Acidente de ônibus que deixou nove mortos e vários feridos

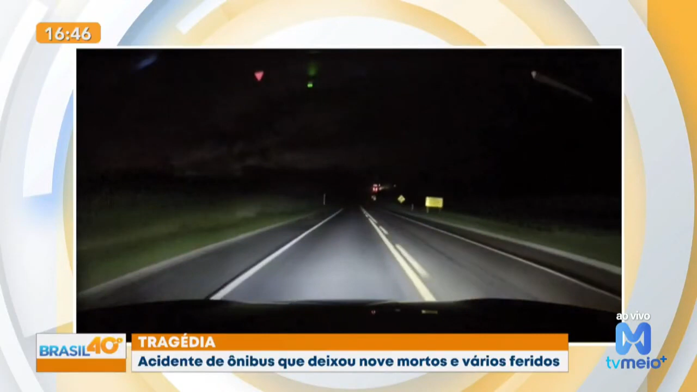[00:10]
Ah lá, as imagens derrubam a versão do motorista de que ele tentou desviar de um veículo que tentava uma ultrapassagem em um local proibido, o que corrobora a versão da PRF que viu indícios de que o ônibus estava com velocidade acima do permitido para o local. O acidente foi bem ali às 4h30 na madrugada, já manhã de ontem. Então esse ônibus capota e tivemos então nove mortos até o momento. O ônibus estava em alta velocidade, teria sido isso que ocasionou o acidente. Ciclista morre, morre na manhã de ontem após ser atingido por caminhão em canoas.